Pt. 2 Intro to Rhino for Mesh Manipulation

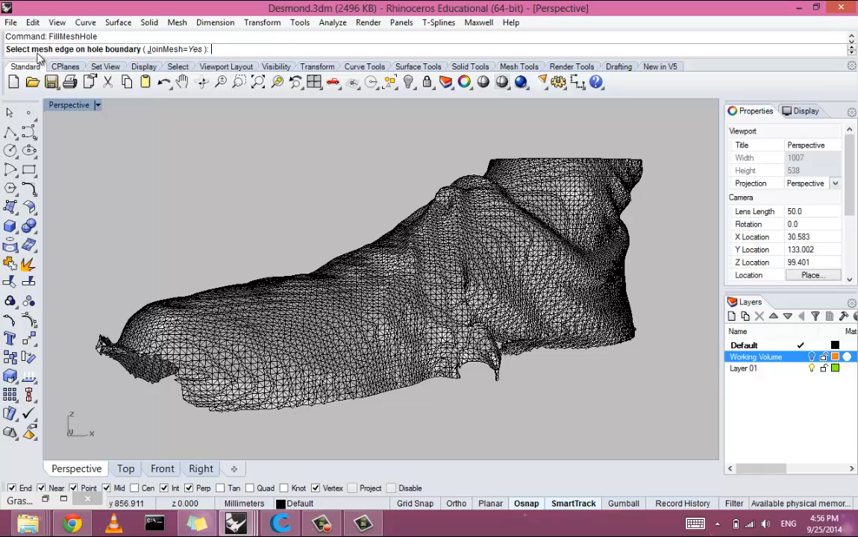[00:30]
Usually anything that you can think of, if there's not a command for it, it's because you're just not using the right words somehow. So I've typed fill mesh hole, and it says select mesh edge on hole boundary. And so I can, for example, click, let's say this is a hole,
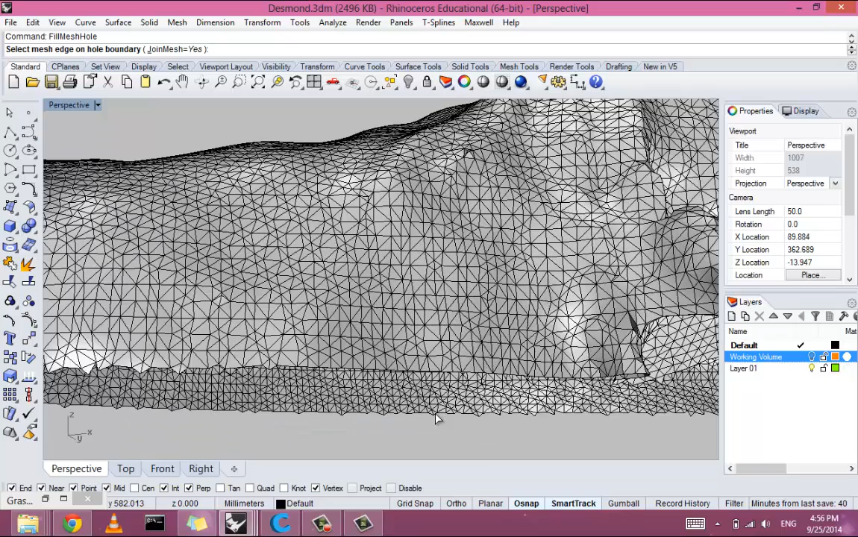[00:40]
so we just click a mesh edge on this boundary, and it's stitched something together. So it kind of filled in that,
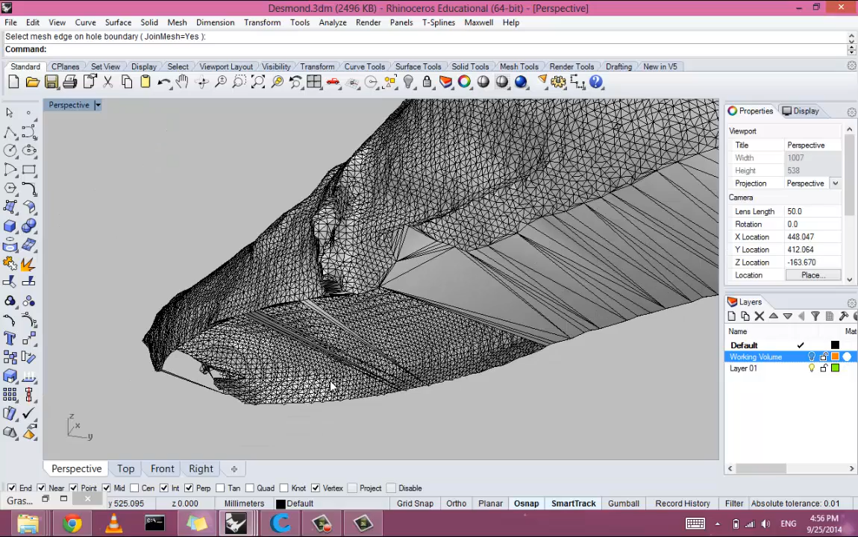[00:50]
but we can repeat that command. And if you just hit spacebar or right-click, it'll repeat the former command, see if we can keep.